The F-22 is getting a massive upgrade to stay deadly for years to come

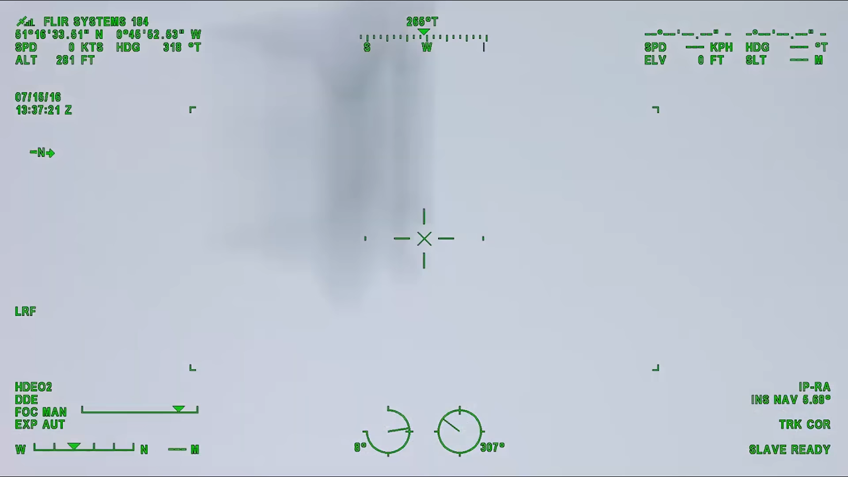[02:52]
These systems allow fighters to detect and target even stealth aircraft that don't appear on their radar screens,
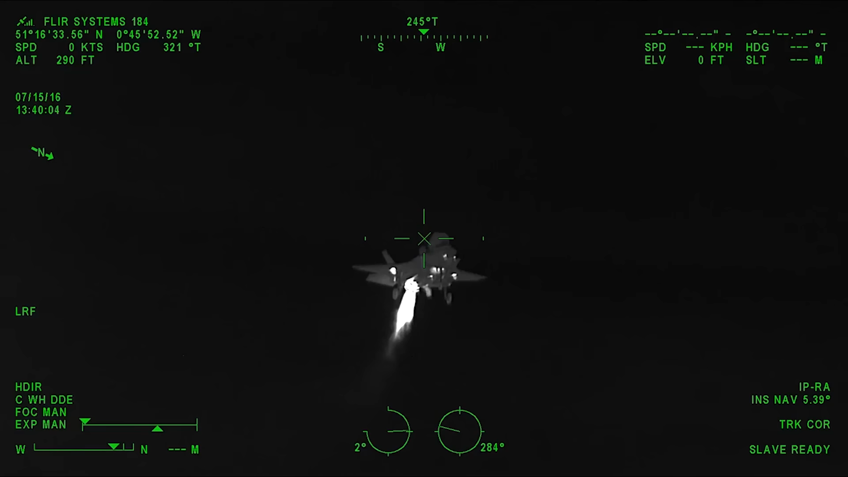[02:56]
using nothing more than their heat signature alone.
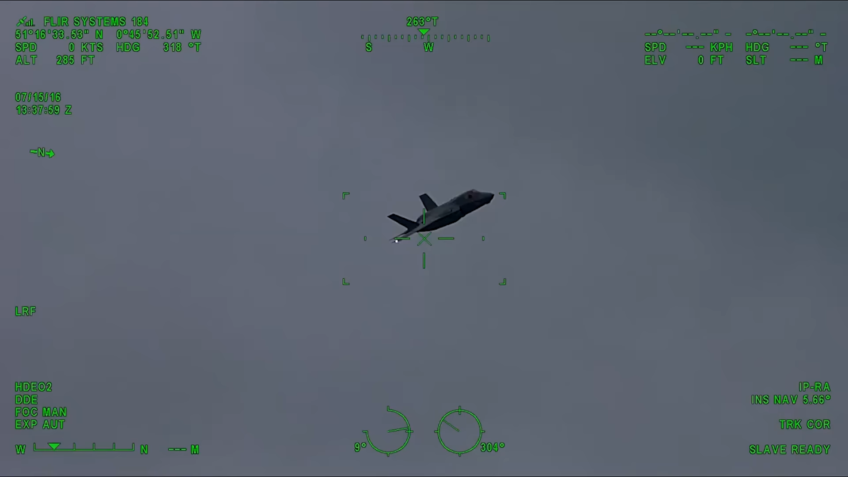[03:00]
Now, this technology was fairly new when the Raptor program opted to omit it from production,
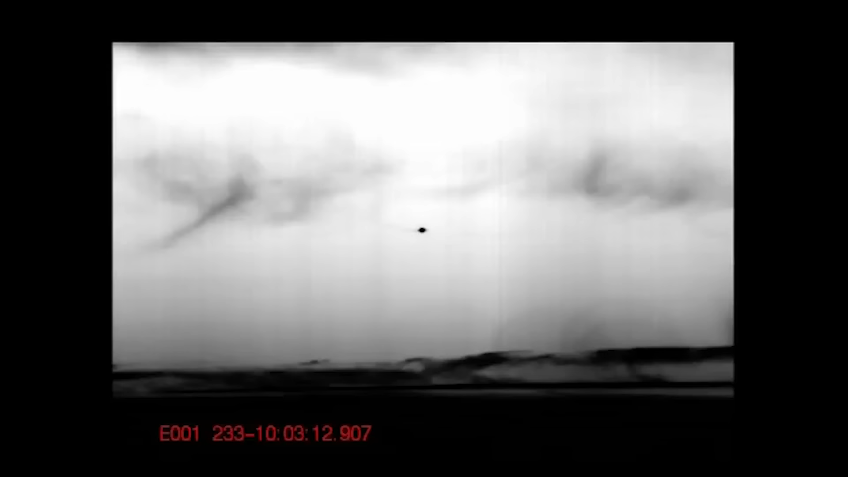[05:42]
Today's most advanced IRST systems can not only identify and target threats via their heat signatures,